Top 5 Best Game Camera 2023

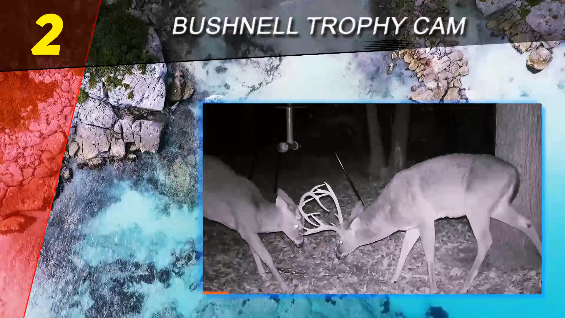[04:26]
is how easy to use and effective it contains a passive infrared sensor also all pictures have the